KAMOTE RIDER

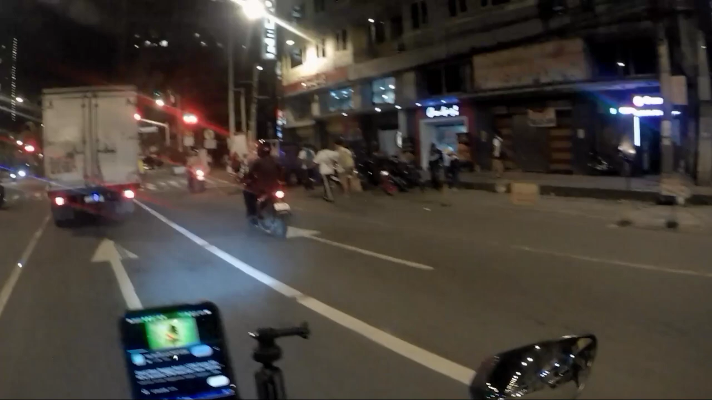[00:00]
Nandito nga pala ako ngayon sa Kalawabinyo at nakasabay ko ang naka-erox na puti na yan na may backride
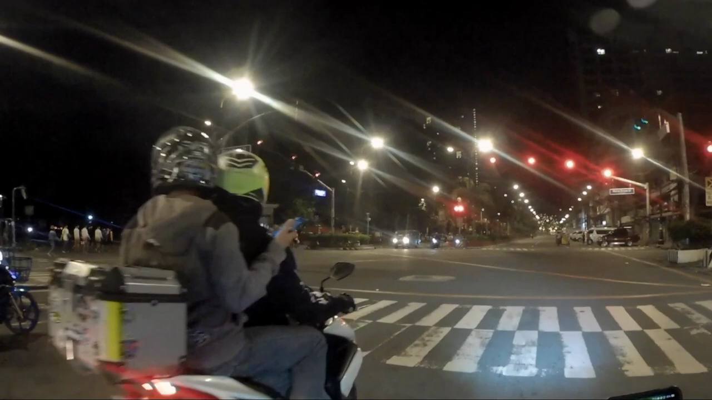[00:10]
Abang pinabaybay namin ang Kalawabinyo January 9,
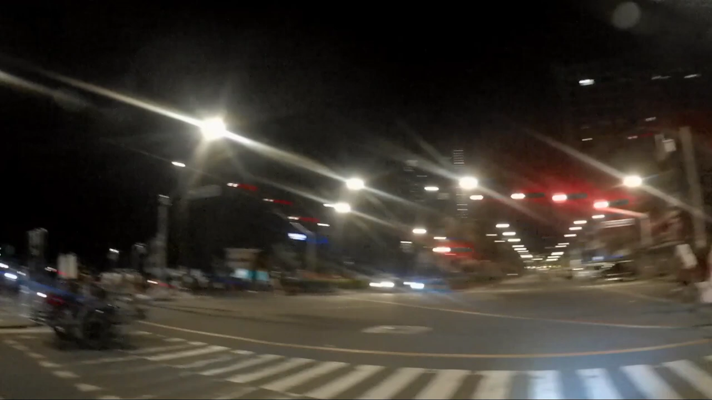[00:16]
2023 Monday ng madaling araw eh nauna sila, sinusundan ko sila
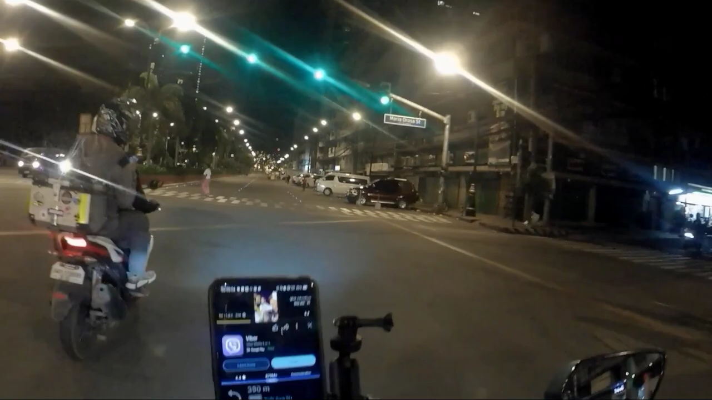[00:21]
Sakto naman, napalikod din pala sila ng Resalabinyo sa Tuff bago magsitingol ng Maynila
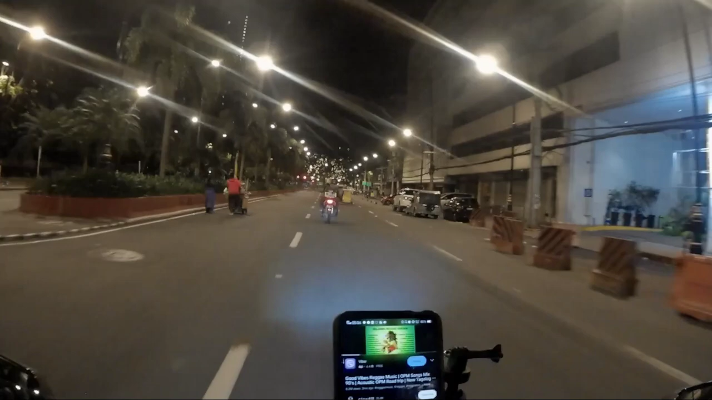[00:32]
at ito ang mangyayari panoorin nyo hanggang dulo kung ano ang gagawin ng dalawa na yan
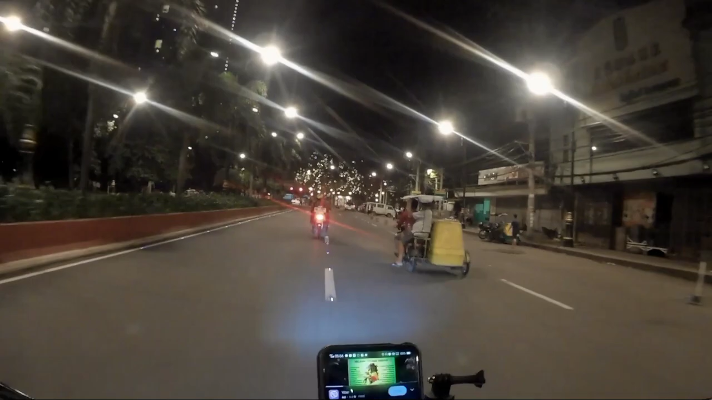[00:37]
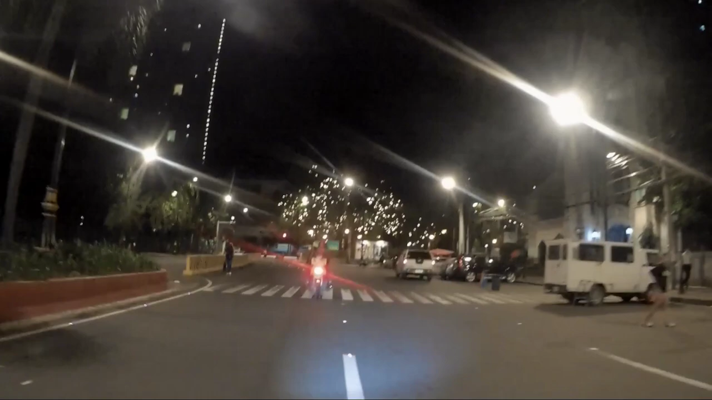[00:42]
Kung mapapansin nyo napakaluwag ng kalsada kasing madaling araw pa yan konti pa lang yung mga sasakyan at nagkataon pa rin pala na piyesta ng mahal na poong nasareno
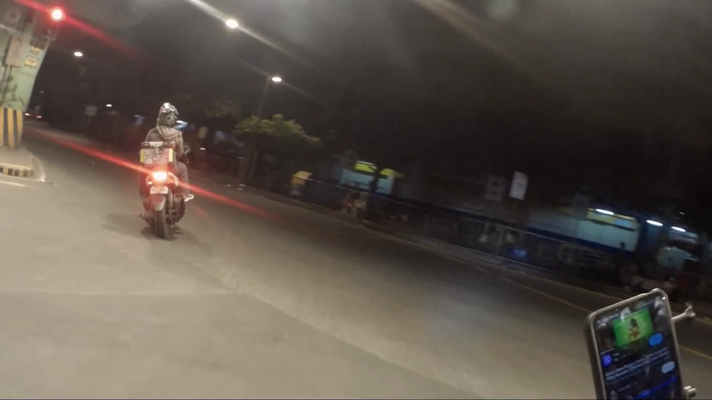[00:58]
at ayun nga lumikuna kami sa Tafabinyo mapunta siya ng
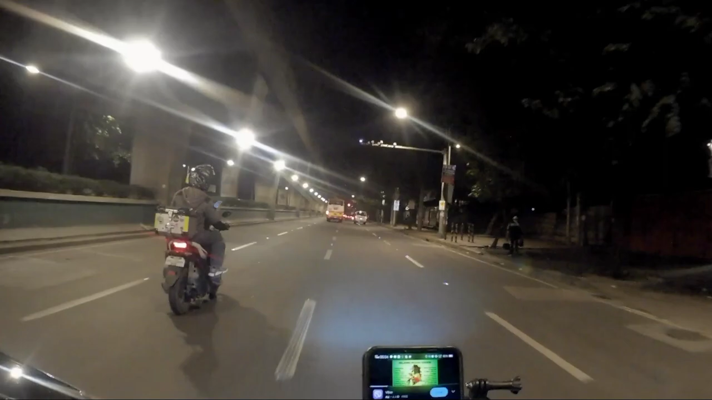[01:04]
north northbound malapit yan sa may city hall ng Maynila at ito ang nangyari tingnan nyo ang gagawin ng dalawa na yan may basa onahan namin tuloy tuloy yung takpuhan edo mabilis-bilis yung takbo nang biglang tumigil siya dun sa may gilid sa may bago magpedestrian lane pero wala namang lift turn dun
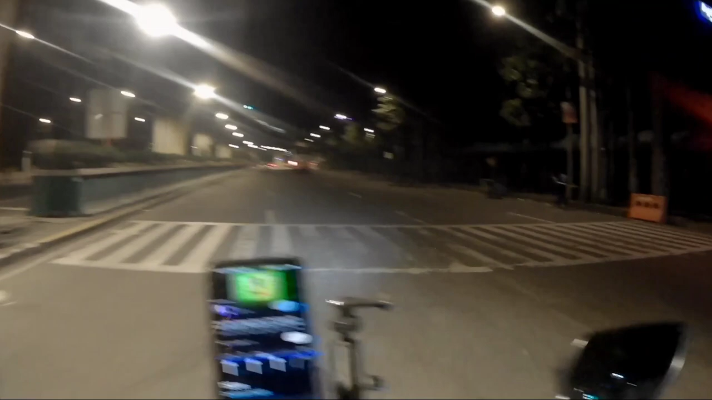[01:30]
at nakagreen yung traffic light kaya muntik na kaming madali dumutin nakaiwas ako ng konti huwag naman sanang ganon Pops
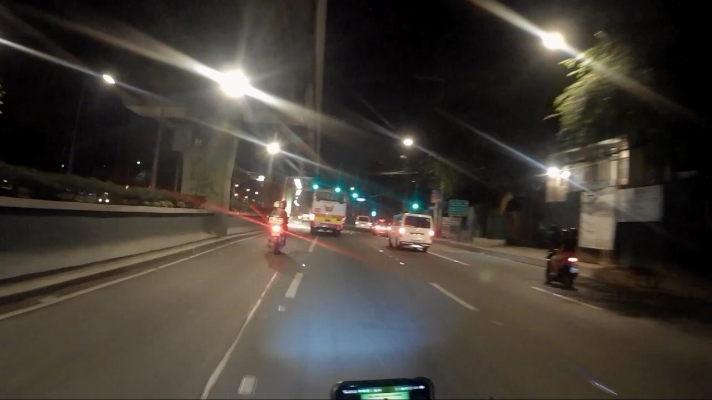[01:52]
gumamit ka ng mapa o kaya maglag ka ng sepeholder dun sa handlebar mo para magkaroon ka ng guide hindi yung nasa angkas mo yung ways
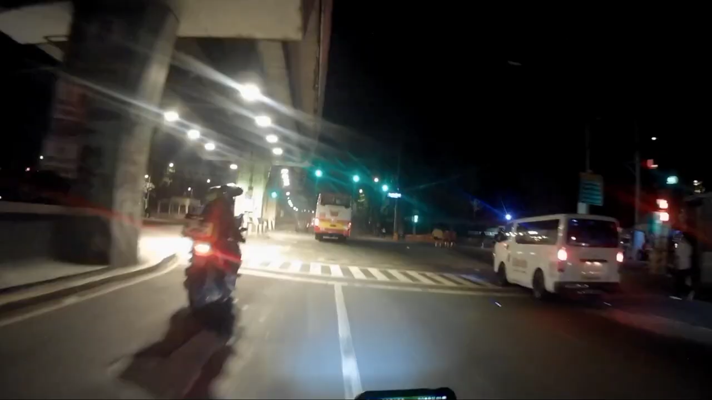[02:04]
napansin ko kasi dun sa dalawa ang nagahawak nung cellphone na may ways yung backride nya kaya nag-alangan sya o diba yan ang magiging sanhin na aksidente